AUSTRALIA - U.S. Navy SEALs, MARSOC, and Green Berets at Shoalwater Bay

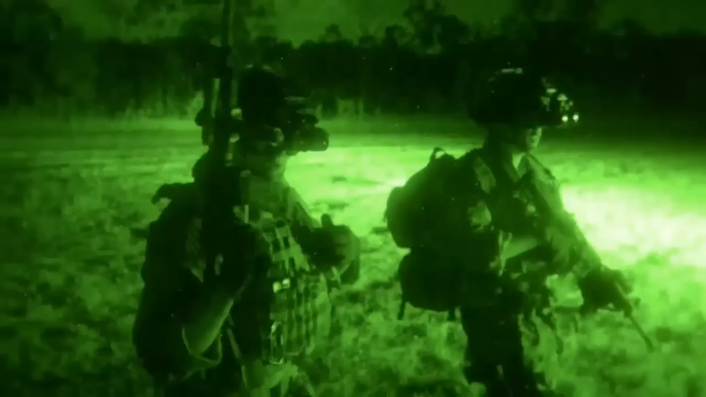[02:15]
We have great technology. It allows us to be very, very effective at night when a lot of threat forces would not be so capable.